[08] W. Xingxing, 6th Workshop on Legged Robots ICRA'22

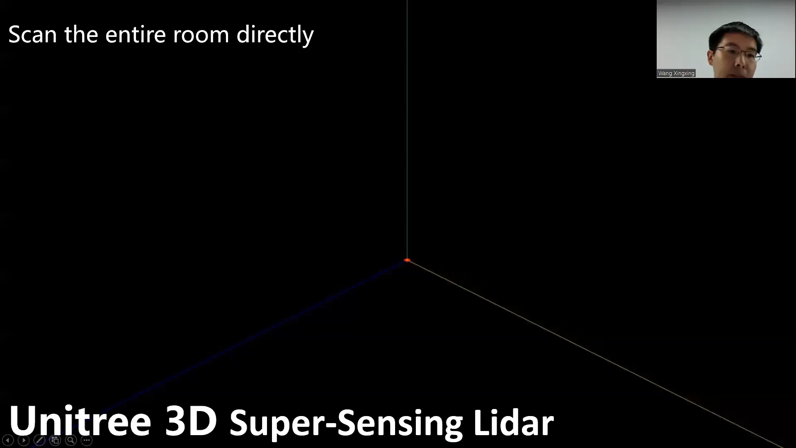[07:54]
this is 3d scan the deeper pointer called data can be directly pointer and displayed without using any mapping algorithm algorithm by this way in most motion planning and the real time of a stick of avoidance the algorithm difficult and the computing power requirement can be greatly reduced and the reliability of the whole machine whole system can be improved
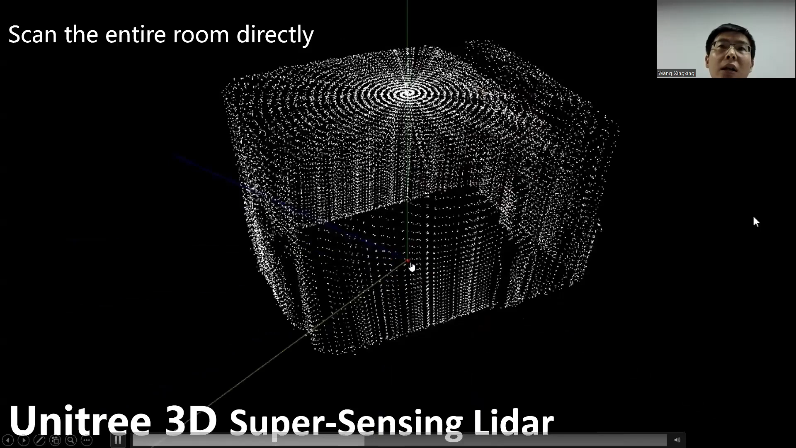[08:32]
the data is also low cost the data is also low cost